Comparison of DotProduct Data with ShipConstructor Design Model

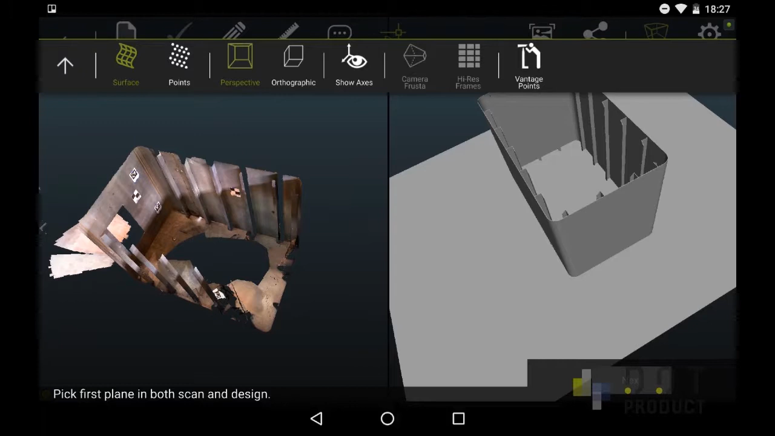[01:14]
The first one is the deck.
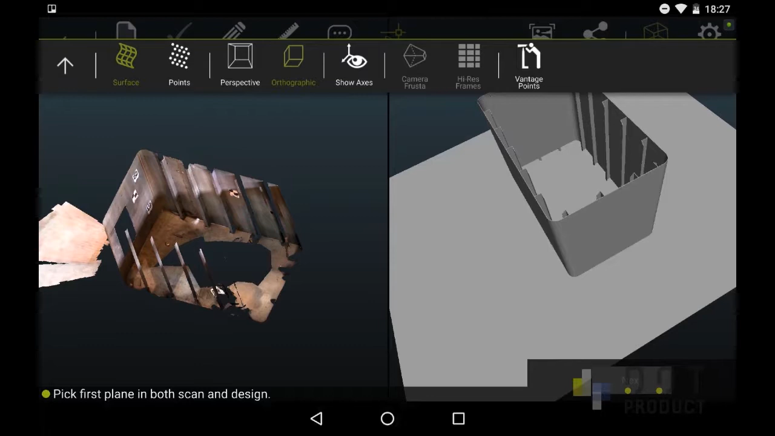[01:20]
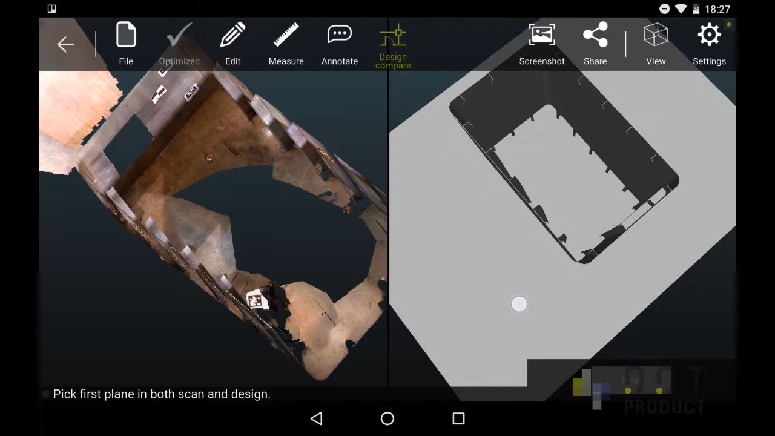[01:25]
So we've selected it in the point cloud and in the CAD model and then we'll pick two walls.
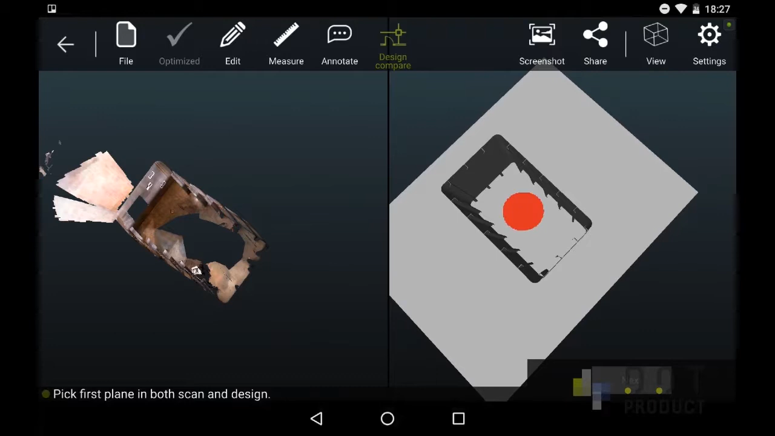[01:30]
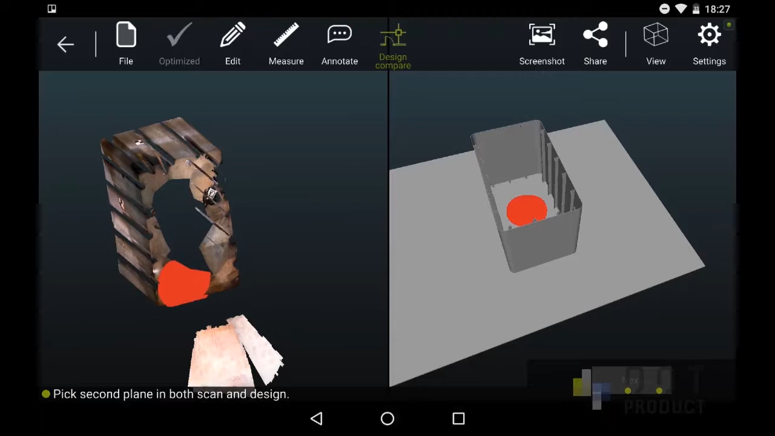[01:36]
So the first wall is the back wall here.
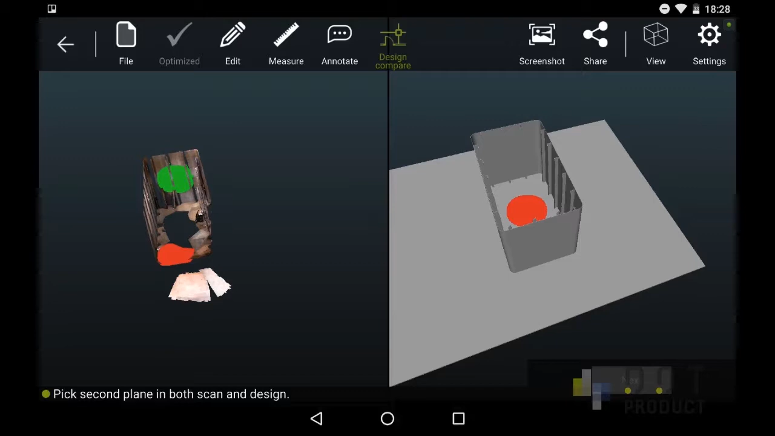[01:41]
And we'll pick the corresponding wall in the in the CAD.
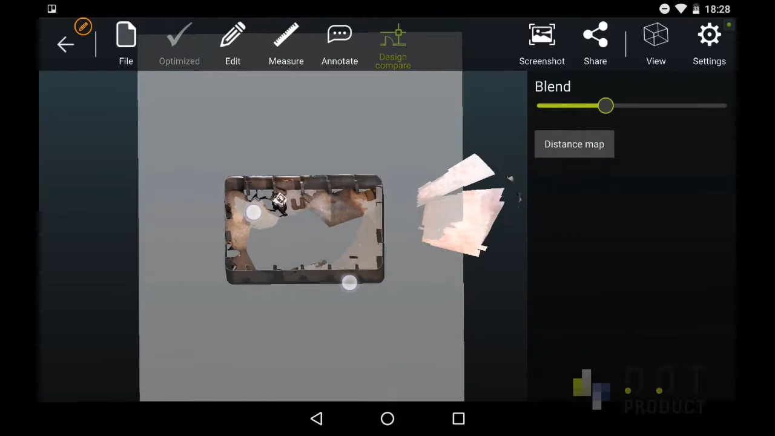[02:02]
We've blended both the CAD and the point cloud so you can see they're aligned in the same coordinate system.
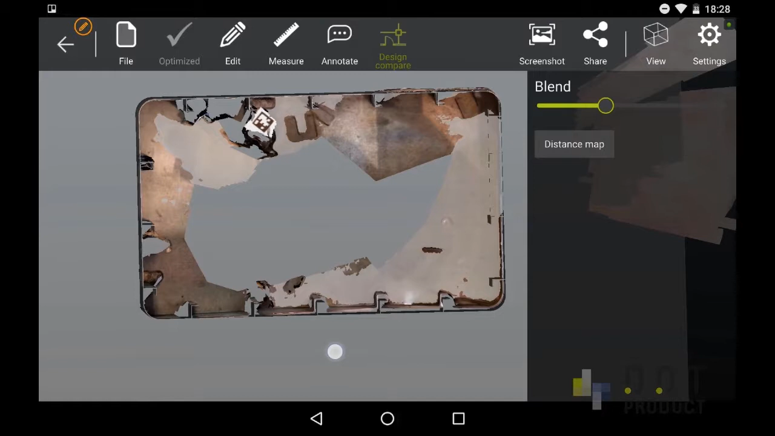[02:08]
There's a little deviation, you notice on the lower right-hand corner between the CAD and the point cloud.
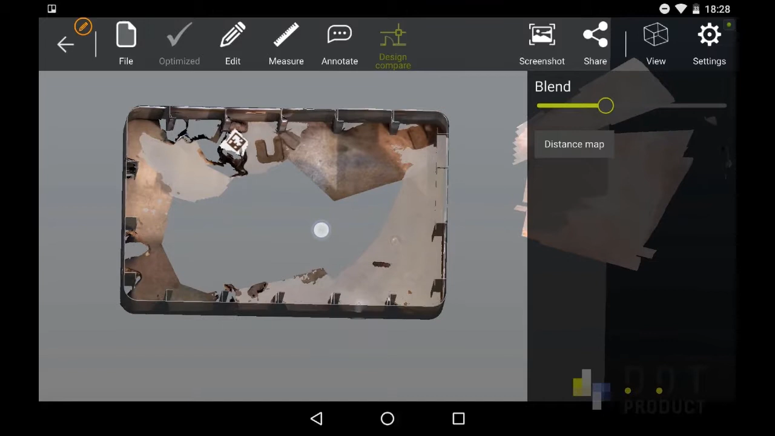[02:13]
When we were in this room you could you could actually push the walls a little bit. They're sheet metal so it wasn't totally rigid.
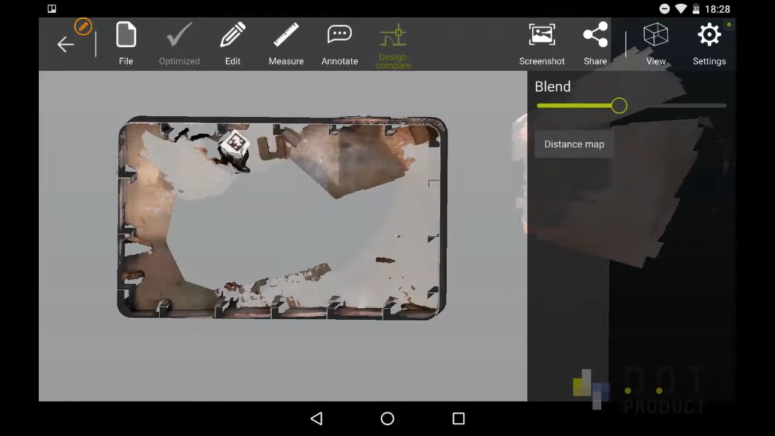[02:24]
And now we're computing the distance map, the deviation map between the CAD and the point cloud.
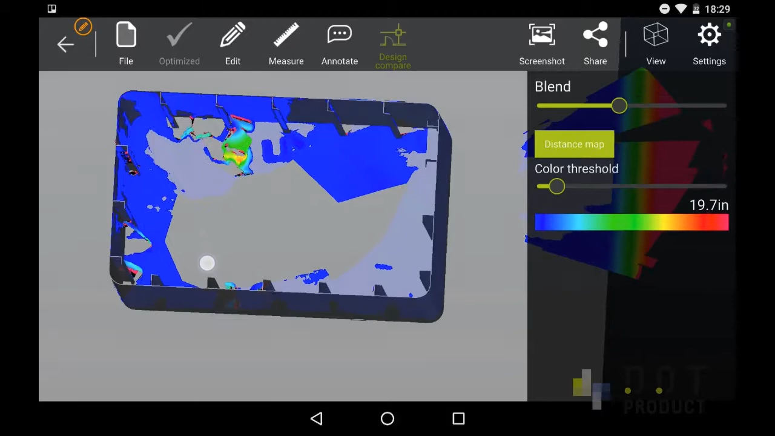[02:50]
And we've color coded it. I'm going to adjust the color threshold or the scale for this in just a second.
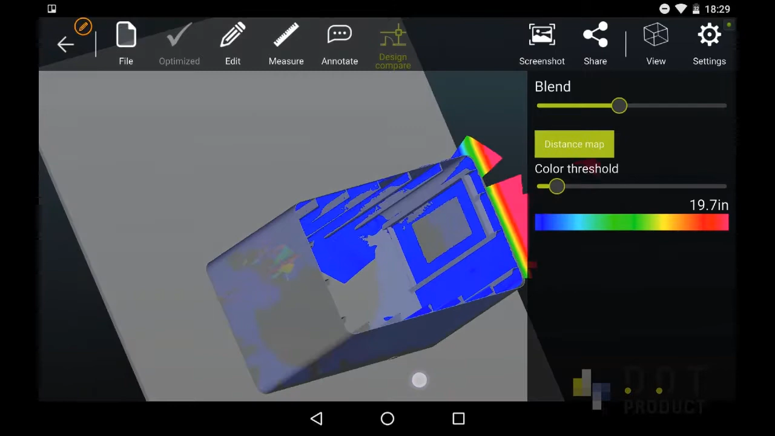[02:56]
So the red items
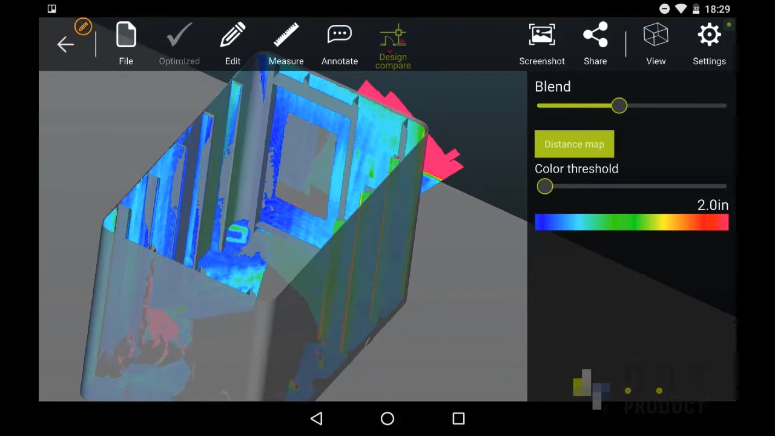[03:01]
are items that are in the point cloud but not in the in the in the structural model.
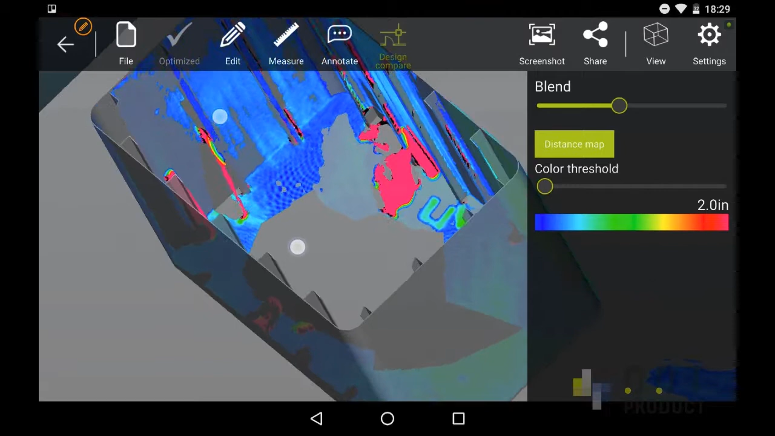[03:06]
So you can see some bits of steel and the walls are off a little bit compared to the to the structural model to the ship constructor model.
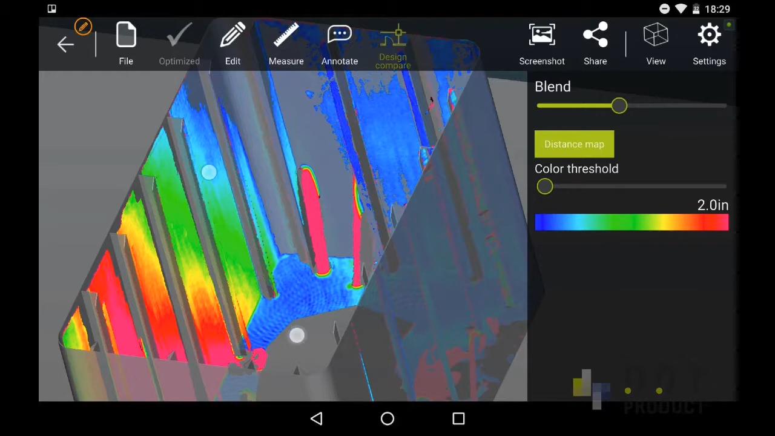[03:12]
So and then the last step is to export
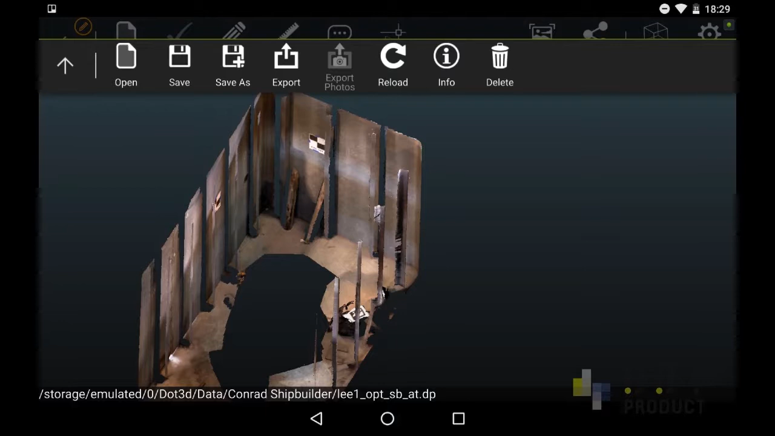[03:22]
this model this registered point cloud in the CAD coordinate system.
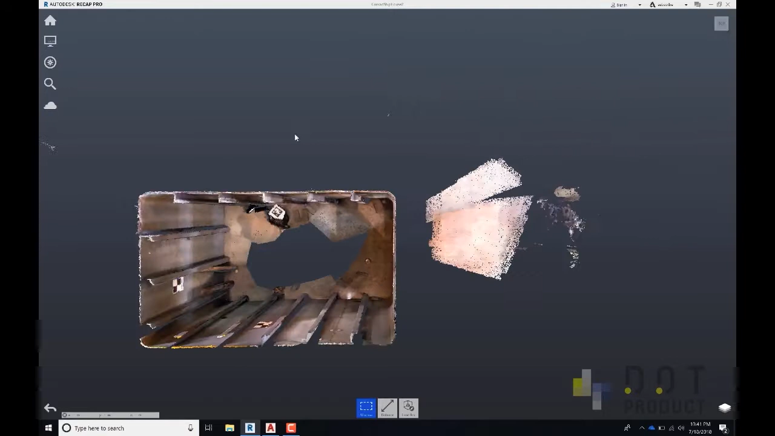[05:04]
We'll look at it in ortho mode.
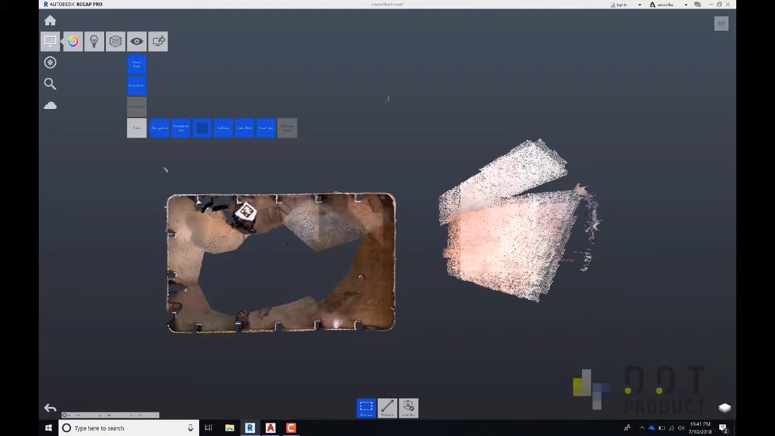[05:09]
Next we're going to export this file.
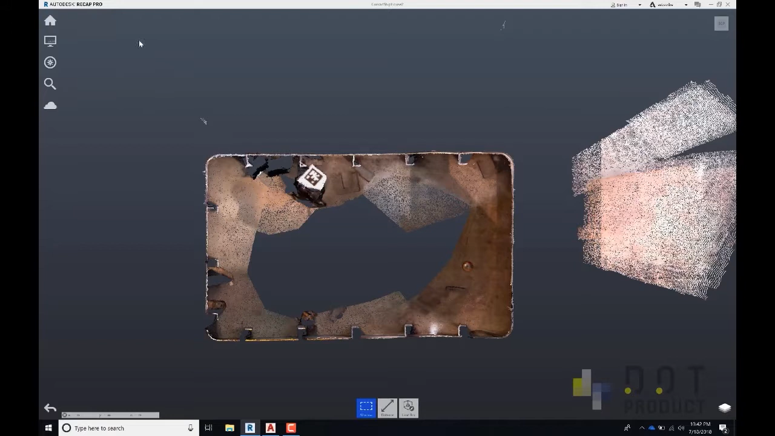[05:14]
So it's in the recap format.
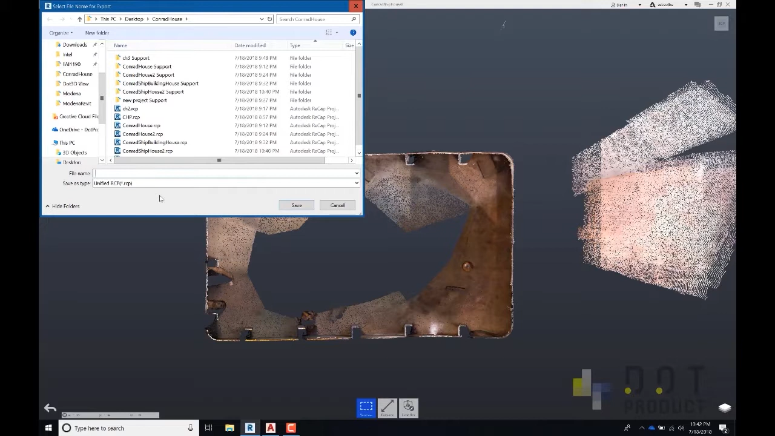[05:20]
There's only one setting in recap we adjust the point spacing to one millimeter.